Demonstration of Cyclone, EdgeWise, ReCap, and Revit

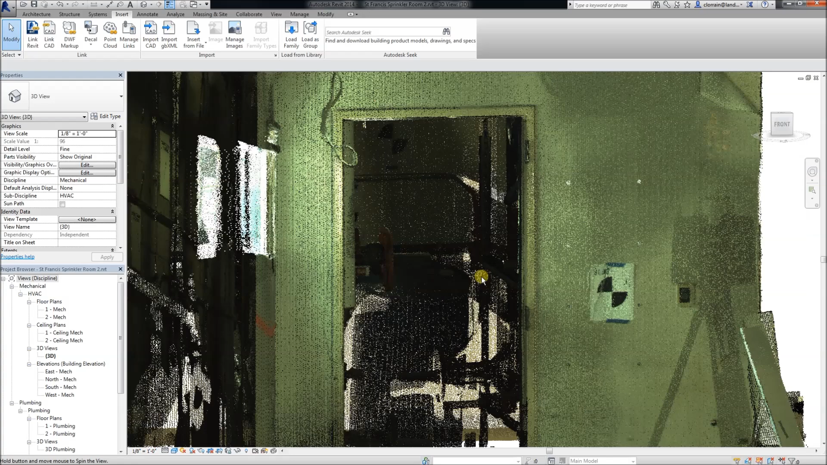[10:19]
Autodesk calls that improved visual fidelity.
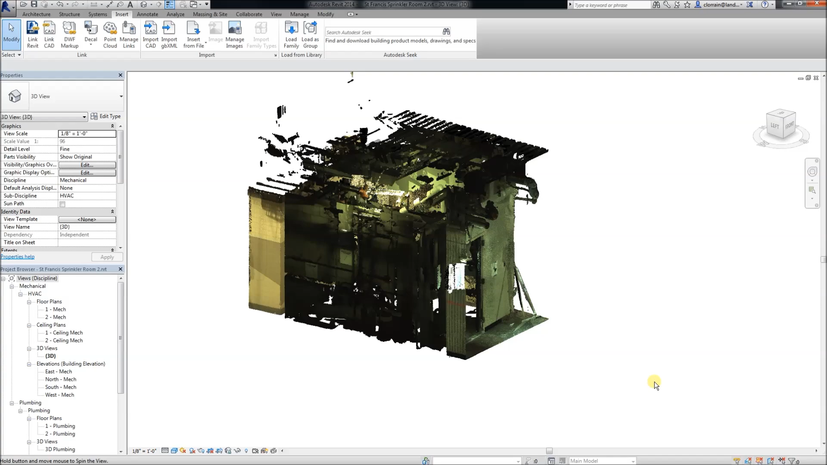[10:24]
I call it a whole new world of looking at point clouds.
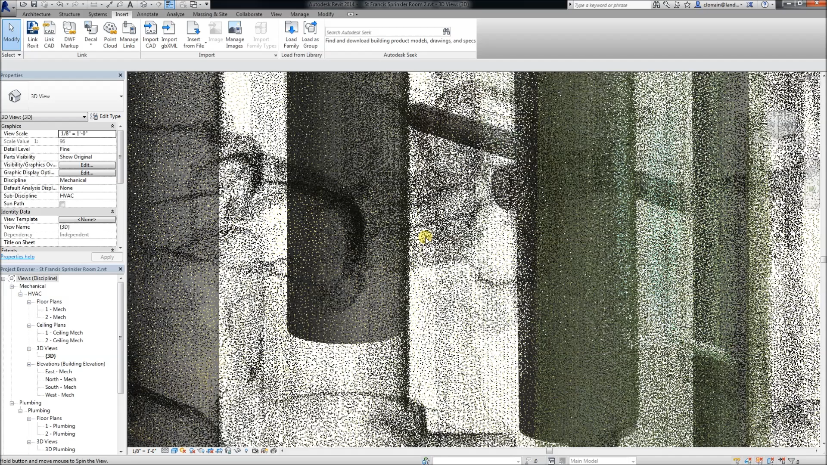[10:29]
Once we have that, we can do things like duplicate the view, turn on the section box.
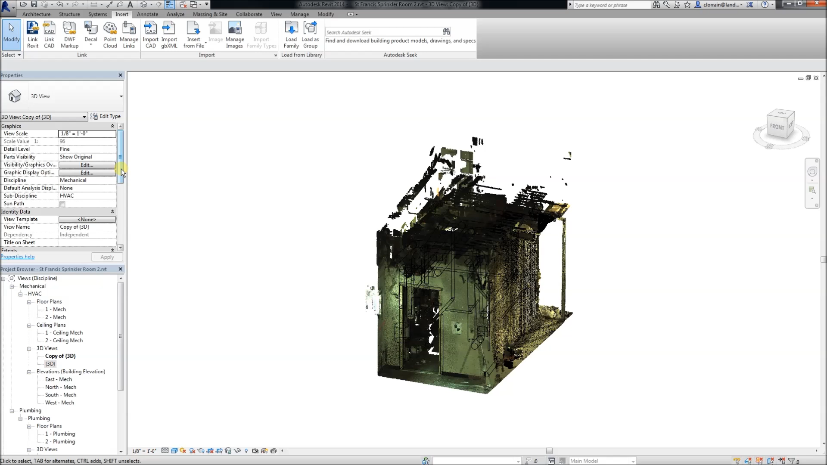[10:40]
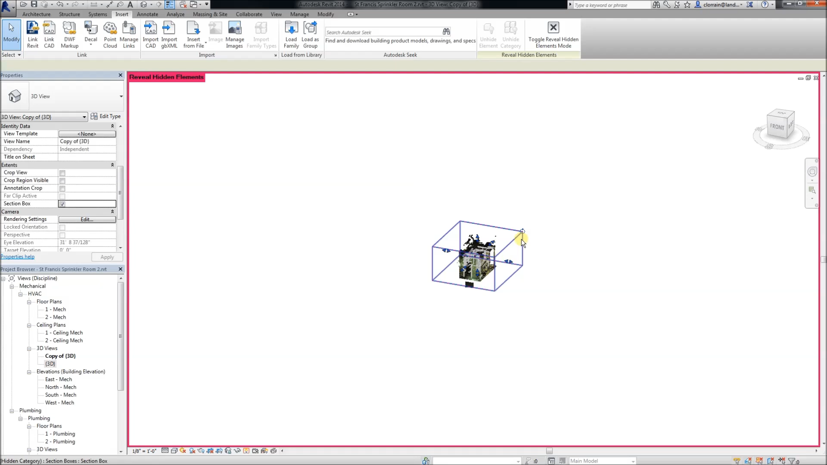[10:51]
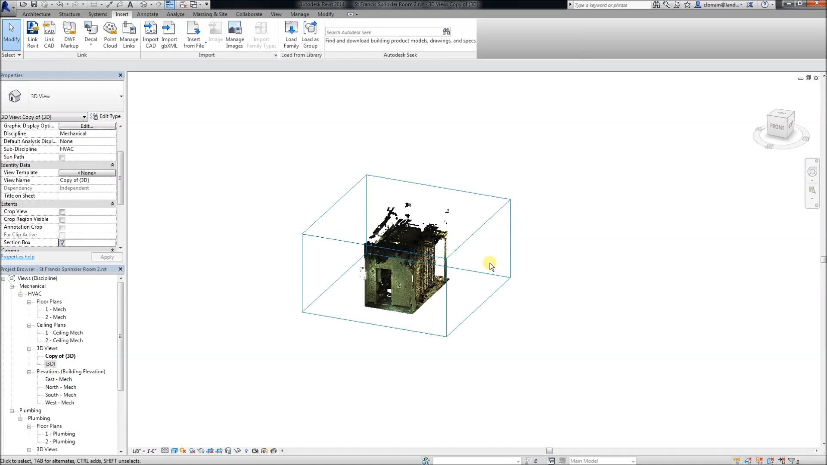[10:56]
And start to look at this and see how much more work we have to do.
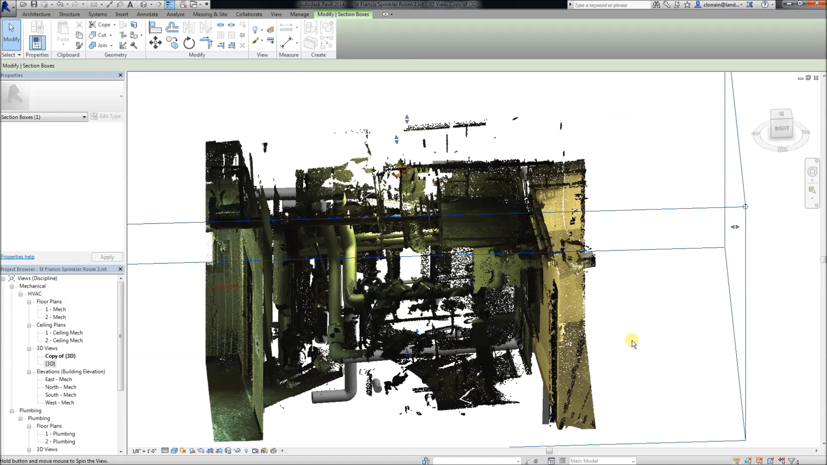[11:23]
edgewise has gotten some of the pipes in pretty well. But it also left a lot out.
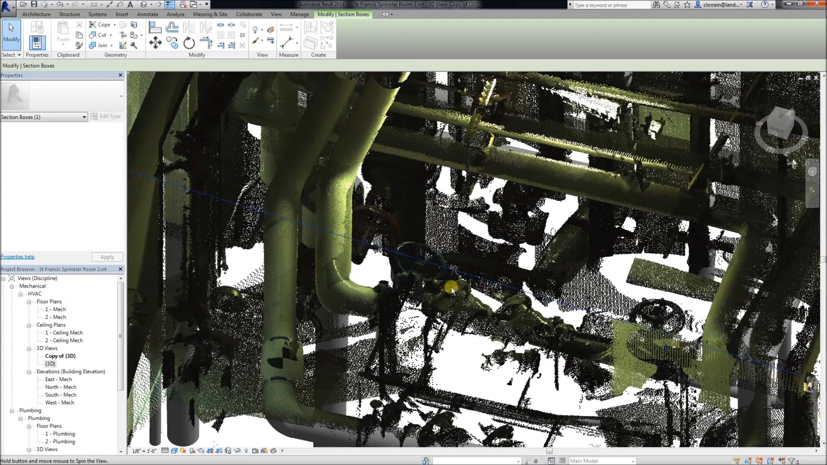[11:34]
Plus we have things like valves and other equipment that we need to model.
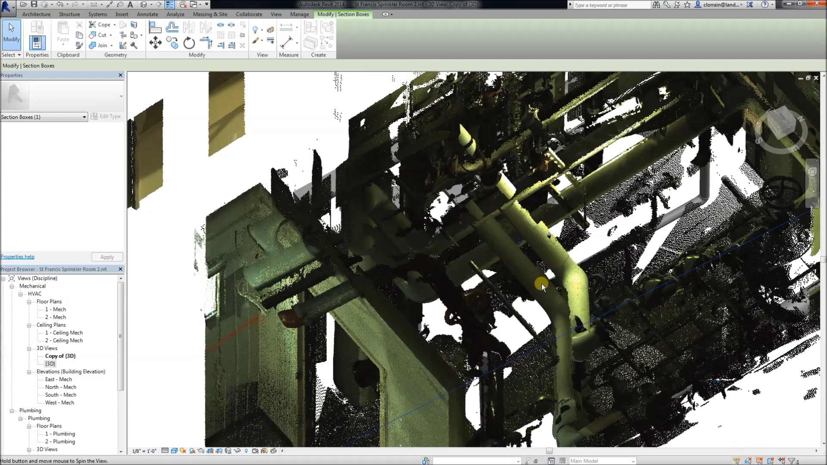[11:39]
I'd say it's got us, edgewise has got us 10, 20, 25% of the way.